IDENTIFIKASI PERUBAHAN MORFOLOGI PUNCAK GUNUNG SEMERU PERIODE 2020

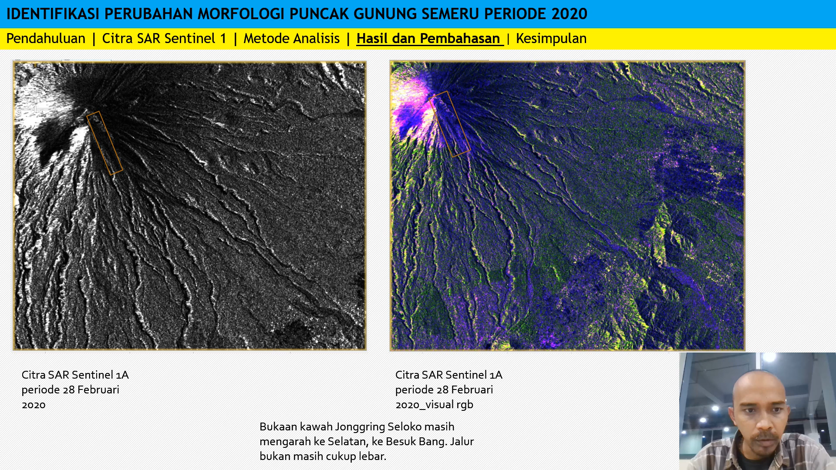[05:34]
citra sehar sentinel dan RGB-nya kemudian ini juga Februari 2020 masih nampak bahwa bukaannya masih mendominasi ke arah selatan dan ini April 2020 bukaan ke selatan itu sudah mulai menutupi seperti pada gambar ini sudah mulai tertutupi dinding yang ke arah selatan itu mulai tertutupi oleh material-material ketusan nah ini Mei 2020 juga sudah sedikit mulai terbuka sedikit mulai terbuka tapi
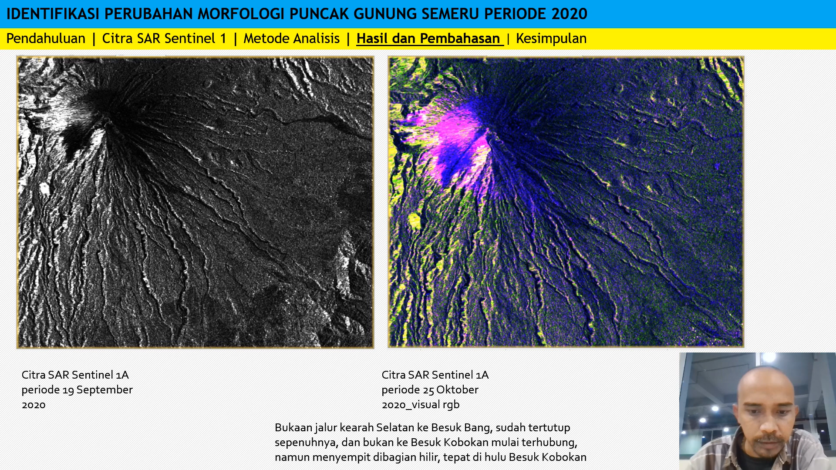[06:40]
nah ini September 2020 kita lihat disini sudah mulai lebar bukaannya ke arah kebukan mulai terhubung kemudian November 2020 sudah jelas sekali disini bahwa bukaannya sudah semakin lebar dan disini di RGB-nya bukaannya ke selatan sudah tertutup dan disini bukaan ke besukubukannya sudah mulai
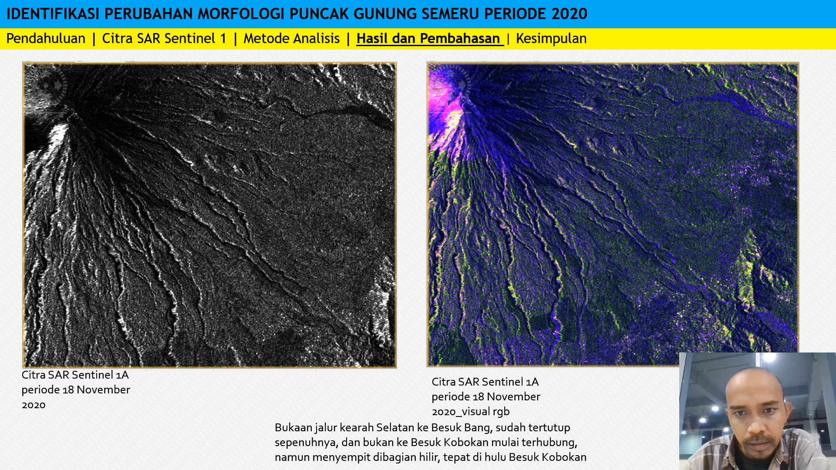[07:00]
sudah mulai terhubung ini hasil dari setelah erupsi setelah erupsi 2 Desember 2020 citranya pada 12 Desember 2020 kita melihat bahwa semakin jelas